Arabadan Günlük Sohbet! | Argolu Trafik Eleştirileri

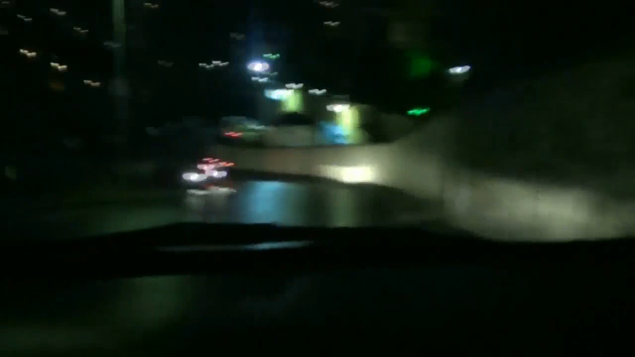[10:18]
Burası da çok sıkıntılı bir yerdir. Yolu düzgün yapmazsan. E tabi lavuk sürücüler imansız sürücüler de sıkıntılı şekiller sergilerler yollarda.